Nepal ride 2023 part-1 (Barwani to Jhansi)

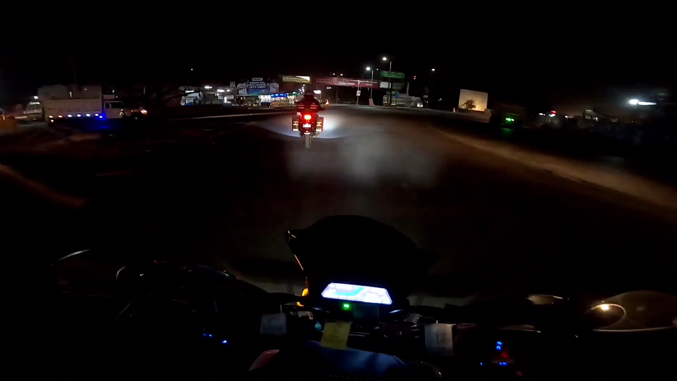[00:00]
ये रहा दोस्तों इंदौर राव सर्कल, इधर चलना है, होगा वहां राइट चलना है और गाड़ी है आराम से।
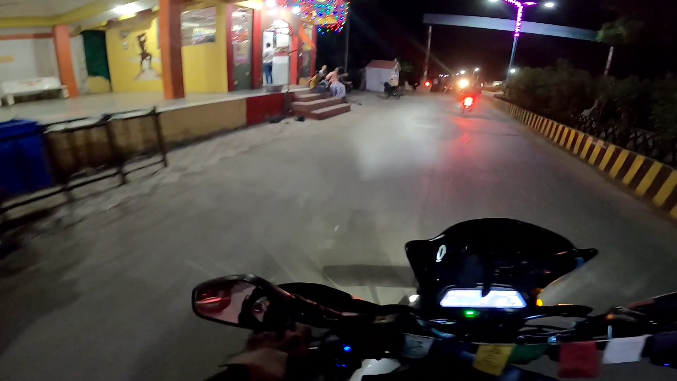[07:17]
हालांकि मैंने एग्जॉस्ट लगाया दोस्तों पर डीवी किलर लगा है, इसलिए चालान का कोई इश्यू नहीं होता, आप भी हनुमान जी का दर्शन कर लीजिए।
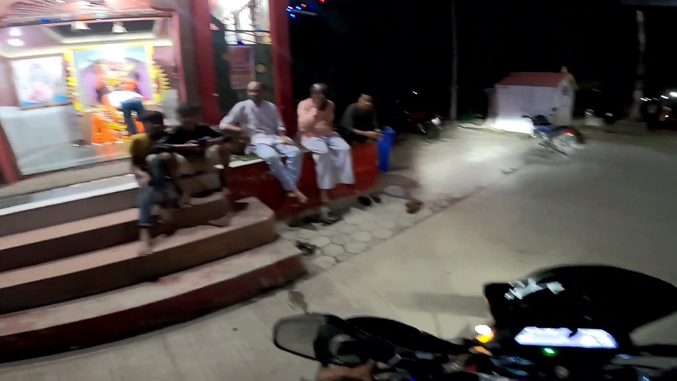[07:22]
जय हनुमान, आई थिंक जय बजरंगबली बोलना ज़्यादा अच्छी होता है।
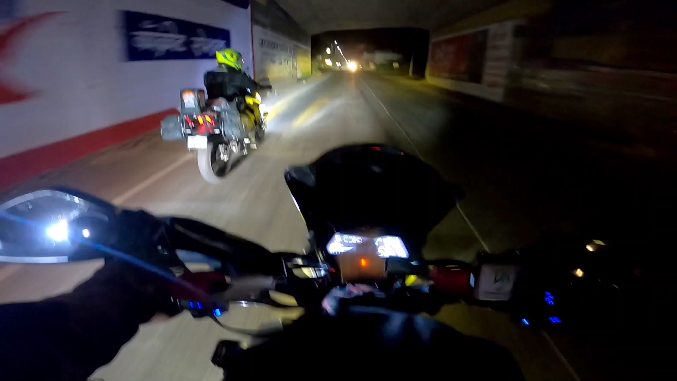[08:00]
चलिए दोस्तों चलते हैं हाईवे पर और मचाते हैं धूम।
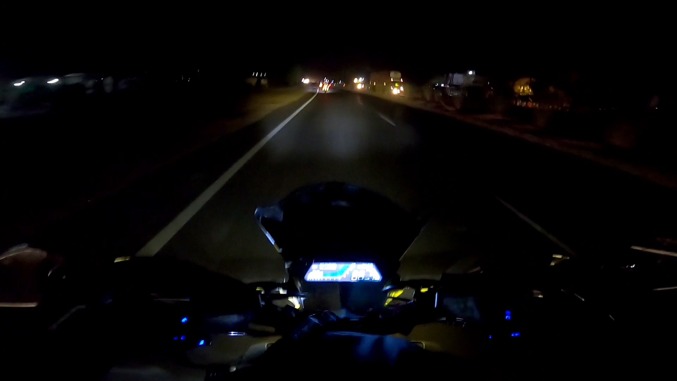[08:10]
तो दोस्तों अभी है हम लोग नेशनल हाईवे नंबर 3 पर, तो अभी सबसे आगे चल रहा है अनिरुद्ध, फिर भाई हुकुम और फिर आपका भाई जस्सी।
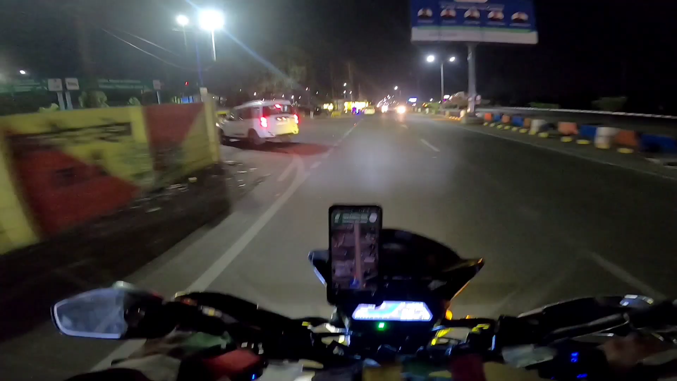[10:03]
अभी शायद ये बाइक्स खड़ी हैं, यही हैं। हाँ ये रहे भाई लोग।